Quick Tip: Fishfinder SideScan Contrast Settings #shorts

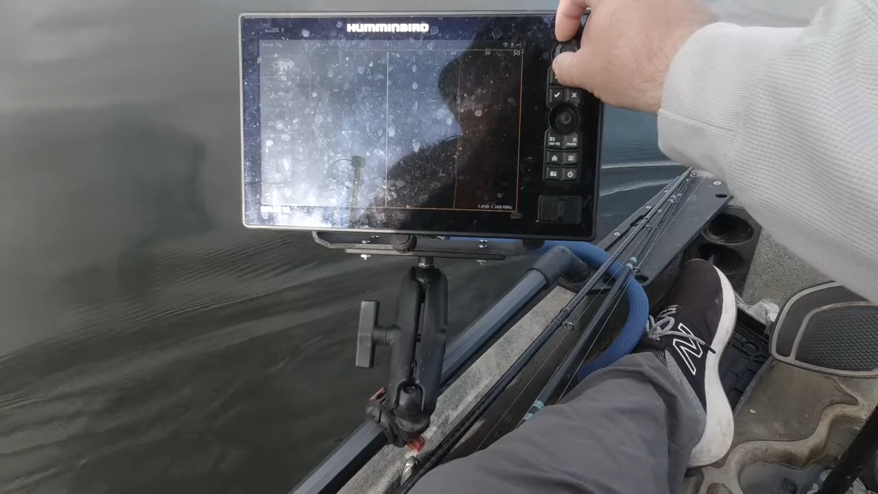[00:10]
And watch the bottom come into view now you can go too far That's yes too far turn it all right Right about there that's about right for this step So as you get deeper turn your contrast down and the bottom will show it better